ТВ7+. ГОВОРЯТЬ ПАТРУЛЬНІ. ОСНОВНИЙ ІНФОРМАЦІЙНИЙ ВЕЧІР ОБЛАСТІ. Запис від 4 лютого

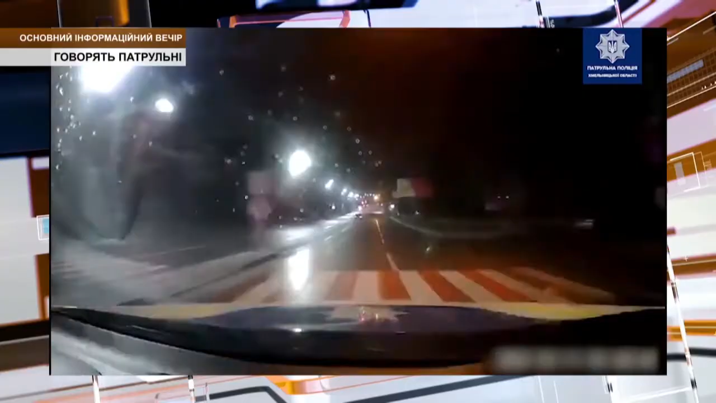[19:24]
Рокслану, вам слово. То, власне, як затримали водія і що було далі? Дана ситуація трапилася 11 січня, близько 2-ї години ночі. Патрульні помітили на вулиці Свободи автомобіль «Опель», водій якого порушує правило дорожнього руху. Після подання сигналів про зупинку, тобто світлових сигналів та звукових,